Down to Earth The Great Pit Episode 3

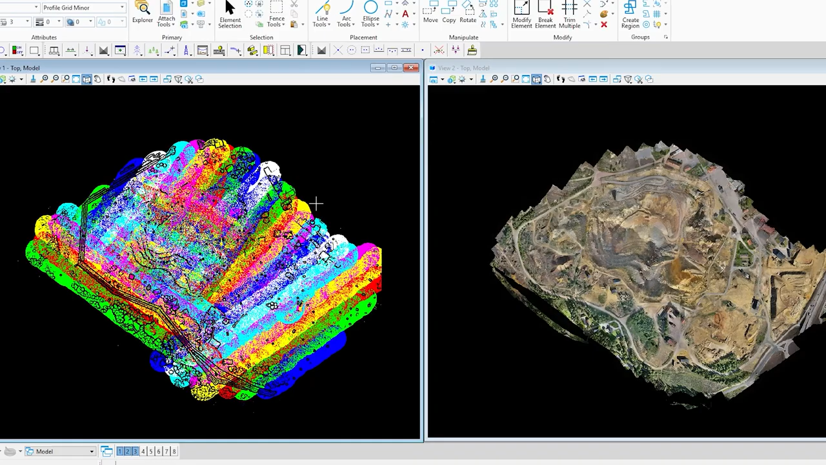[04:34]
Okay. So now this ground classification is ready for? Yes, it's ready for adjustment to our terrestrial surveyed ground points.
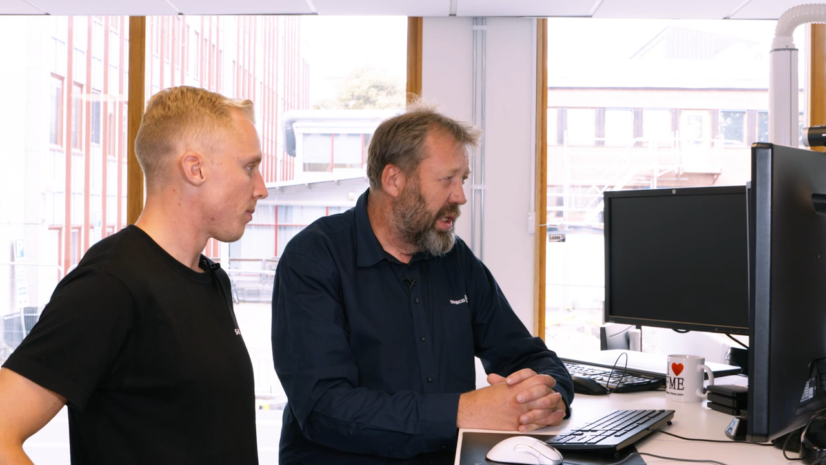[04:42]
And after that it will be compared with previous collected data. Yeah. Okay. So what do we think about the point density? Do we got enough returns from the great fit? We have to check that.
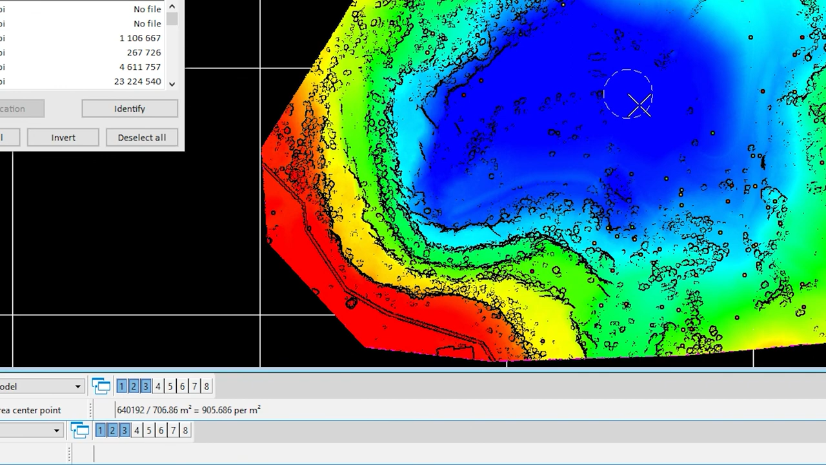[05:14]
We do that with the measuring point density tool. Just click here and you can see the point. Oh wow. 905 points per square meter, right? That's much more than expected. I'm not sure if that low flight was necessary.
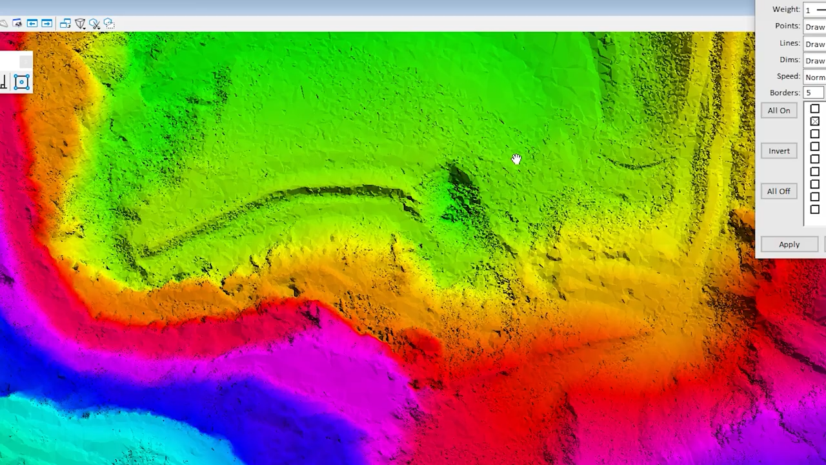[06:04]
the team at Sweco can now provide an accurate DTM of the Great Pit to their customer and compare
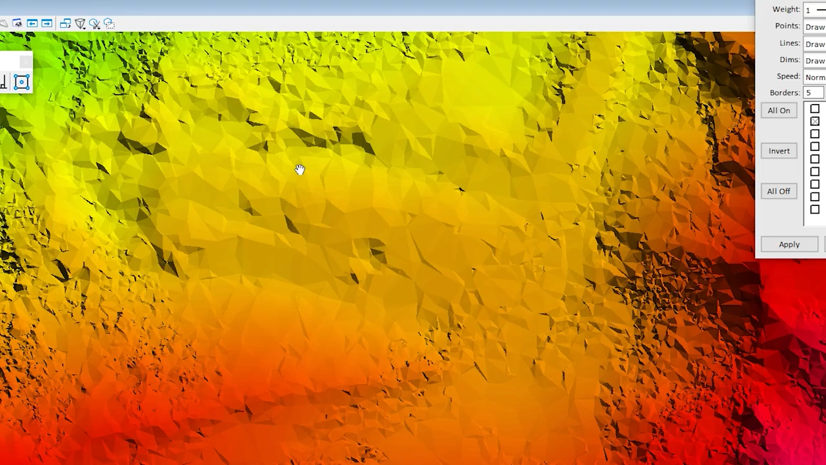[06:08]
it to previously collected data to look for shifts in the terrain, erosion, and other surface irregularities that could reveal possible danger zones.